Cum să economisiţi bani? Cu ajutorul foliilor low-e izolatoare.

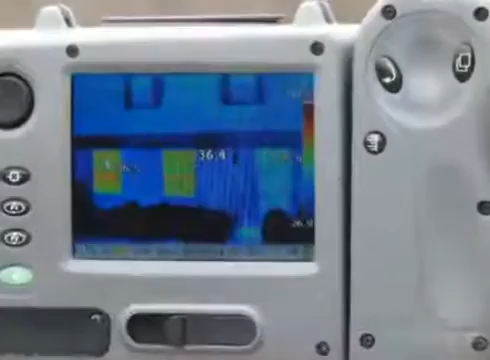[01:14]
Let's look at a home on a cold and overcast winter morning. The outside air temperature is around 20 degrees Fahrenheit.
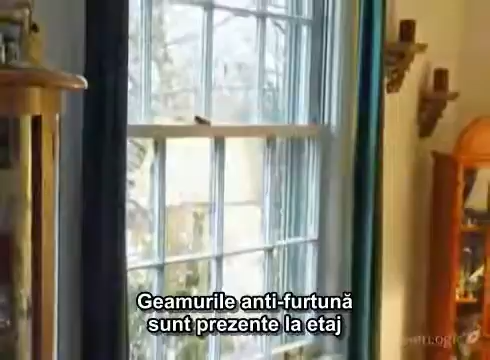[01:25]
Most of the home's windows are single-pane clear glass, though exterior storm windows are present on the upper floor, helping to moderate heat loss on those windows.
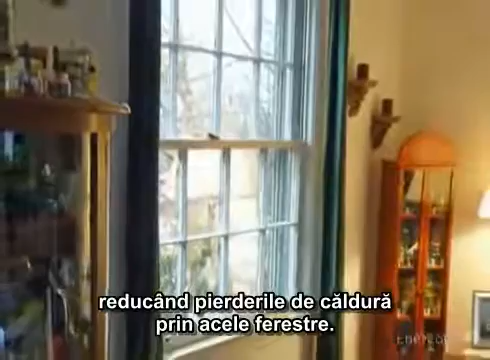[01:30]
The temperature inside the home is 68 degrees. In the thermal images, warmer objects show up as red or dark orange, while cooler objects are yellow, green or blue.
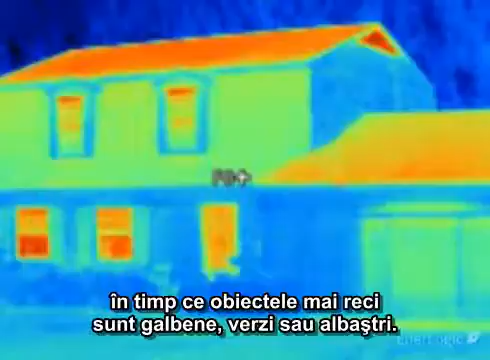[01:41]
The coldest objects are purple and black.
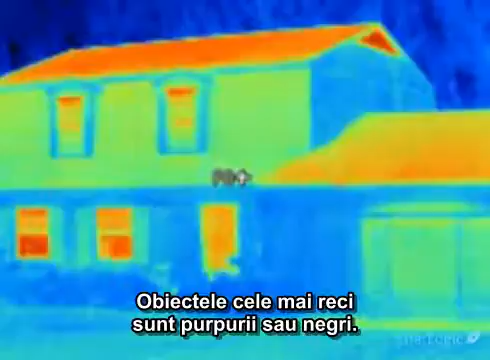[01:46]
Here the camera shows significant heat loss occurring at the two lower-left windows and the front door,
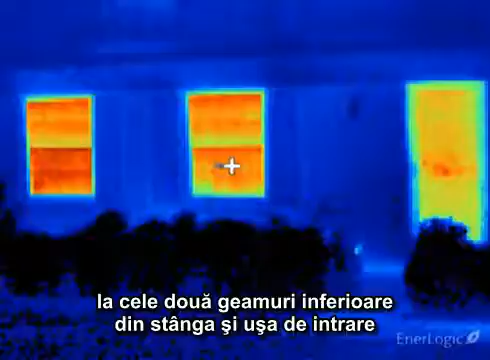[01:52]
all showing as brilliant red-orange.
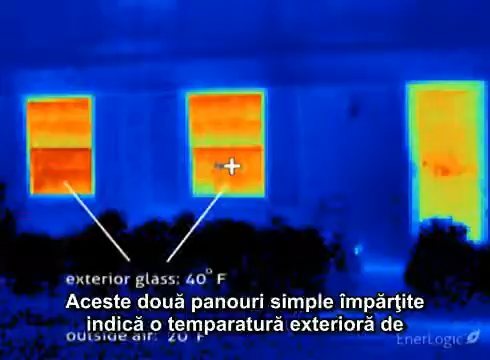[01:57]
These two single-pane, double-hung windows are reading an exterior temperature of approximately 40 degrees,
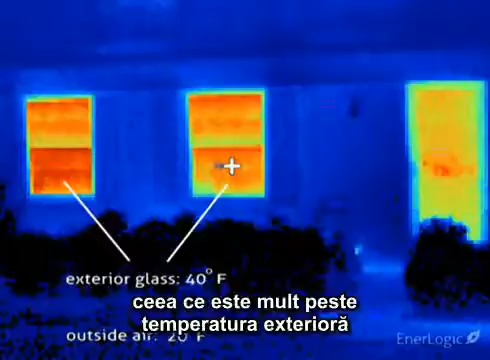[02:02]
which is well above the outdoor temperature, indicating rapid heat loss, with room heat easily passing through these windows,
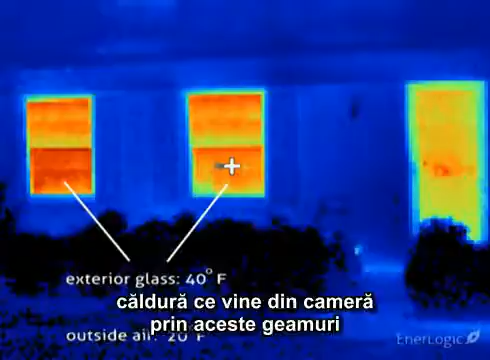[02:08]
heating the glass as the heat is lost to the outdoors.
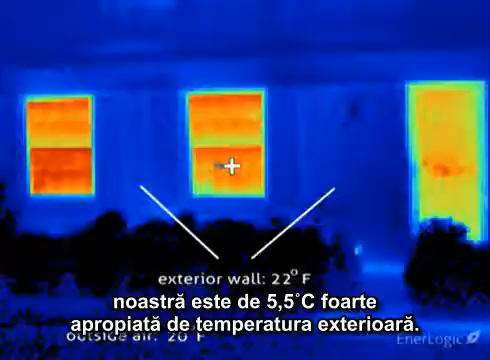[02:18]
A recently built room addition on the right has dual-pane insulated glass units,
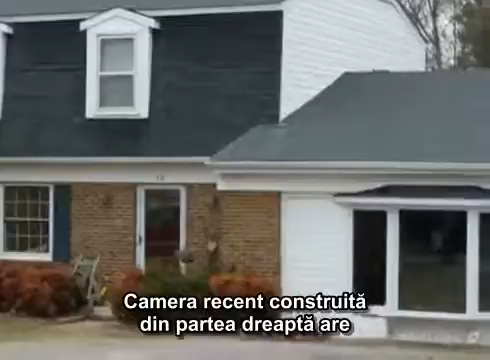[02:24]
working well to cut heat loss, showing a cooler yellow-green.
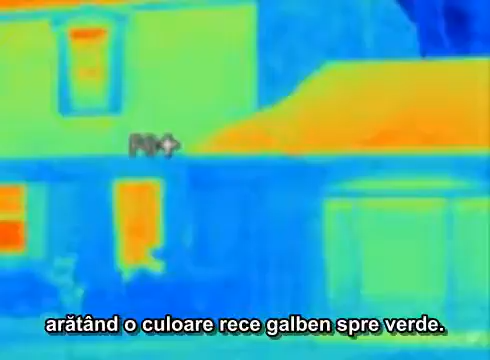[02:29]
To demonstrate the superior insulating power of EnerLogic window film,
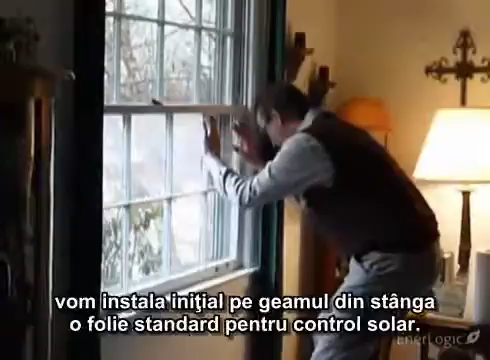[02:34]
we'll first install a standard solar control film to the window on the left.
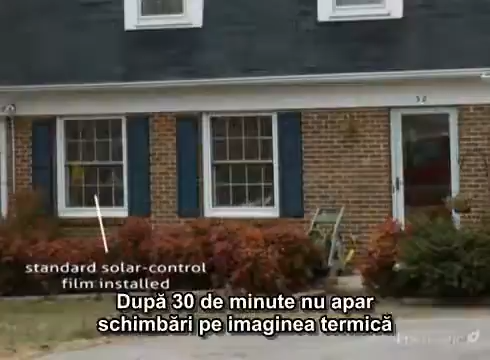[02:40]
After 30 minutes, no change has occurred in the thermal image that would indicate any measurable reduction in heat loss.
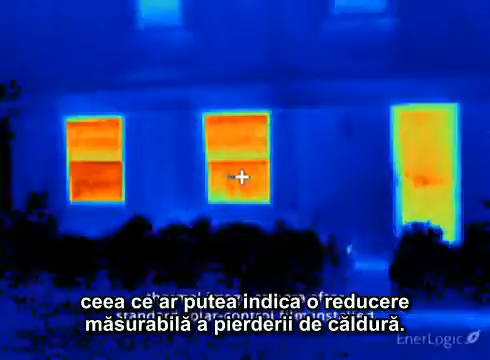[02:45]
Therefore, the standard window film has not improved window insulating performance.
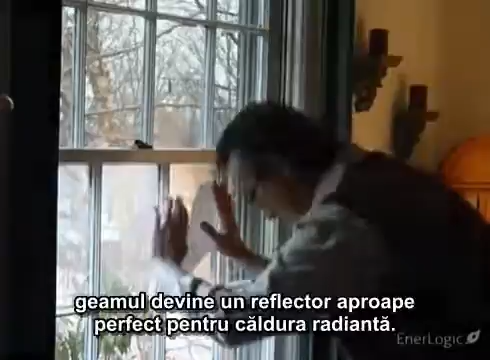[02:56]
With the thermal camera, the reflected warmth of the room's walls,
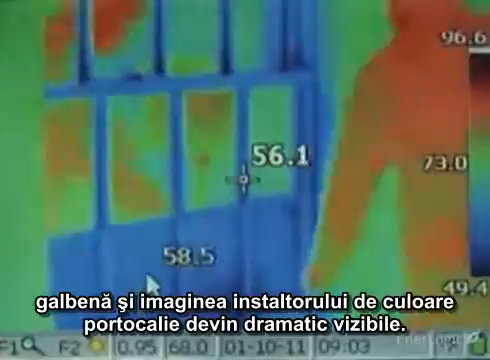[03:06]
This is the essential meaning of a low-E surface.
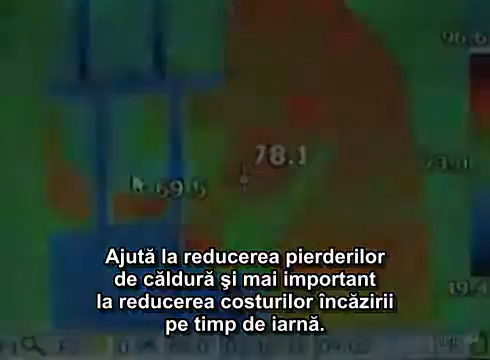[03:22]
After only 30 minutes, as measured from the outside,
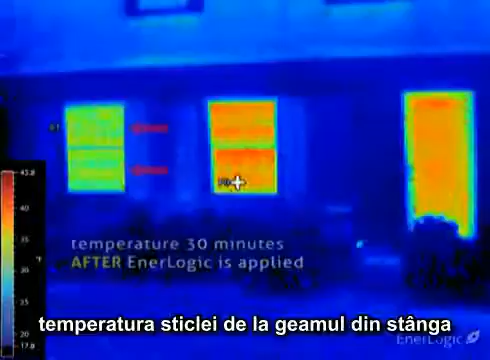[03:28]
the glass temperature of the window on the left falls steadily from about 39 degrees to about 29 degrees, proof that heat loss is being substantially reduced.
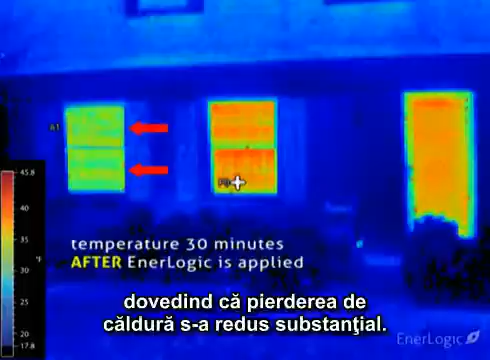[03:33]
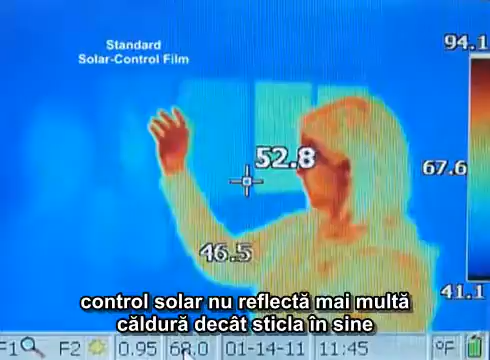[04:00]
even though in summer it rejects 79% of solar heat.
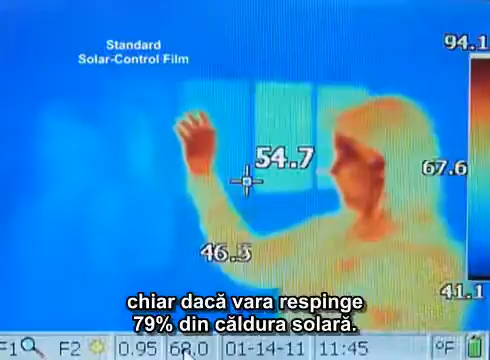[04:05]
On screen: spot 54.7°F, scale top 94.1°F, scale bottom 41.1°F
A standard low-E film substantially improves radiant heat reflection.
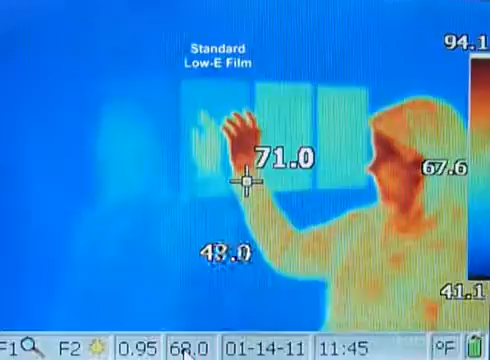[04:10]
Finally, the EnerLogic film series, with its advanced patent-pending low-E coating,
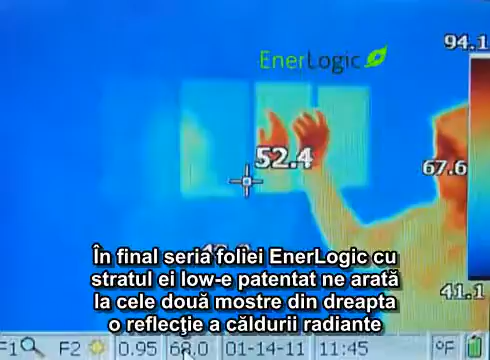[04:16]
shown in the last two samples on the right, maximizes radiant reflection to 95%,